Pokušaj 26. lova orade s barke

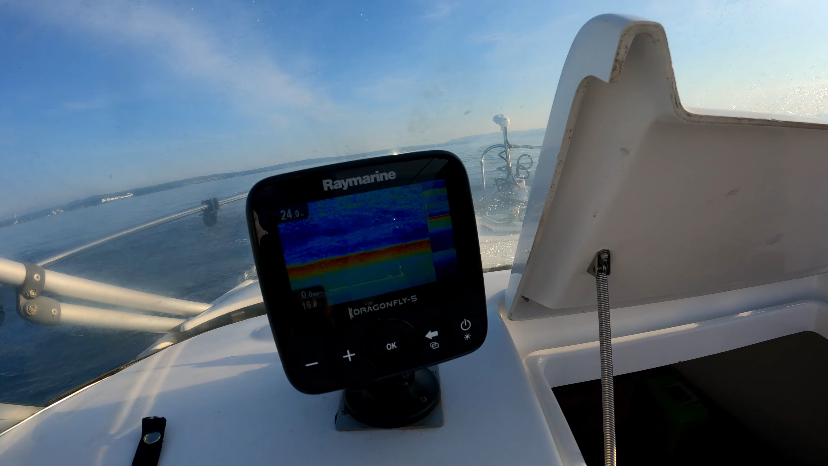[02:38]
Ovaj fish finder je ovako krcat, ako se vidi, ne znam se vidi, ali on je ovako krcat cijeli dan.